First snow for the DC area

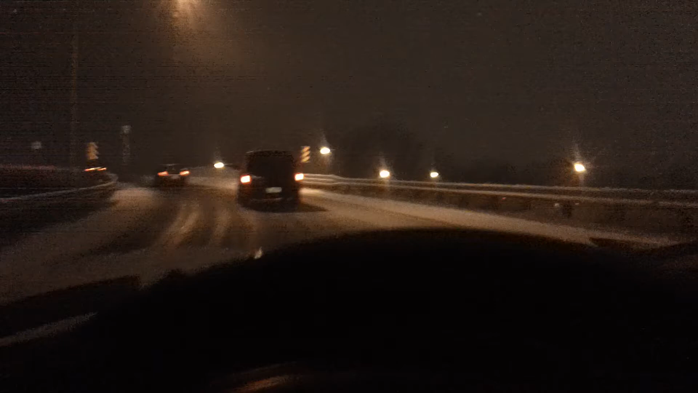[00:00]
It's finally snowing in D.C. Metro area. We have an accident up here. Make sure you don't stop before we're progress. We have a little collision here. Man, the back of that one.